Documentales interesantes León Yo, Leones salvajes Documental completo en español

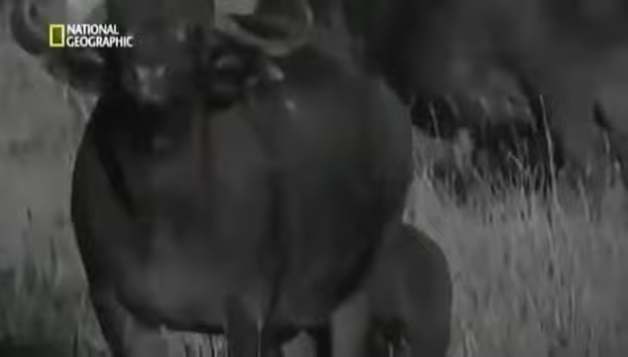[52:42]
el búfalo tiene una visión nocturna muy limitada por eso se mantiene especialmente alerta
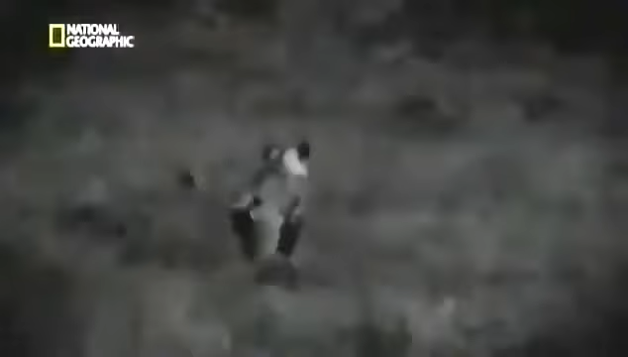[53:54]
las posibilidades de éxito de los leones cazando por la noche son el doble que debía y si no hay luna las opciones se cuadruplican
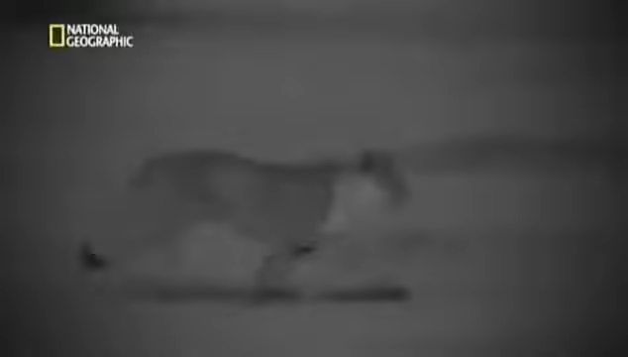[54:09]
con oscuridad total son mortales el búfalo confiado no ve nada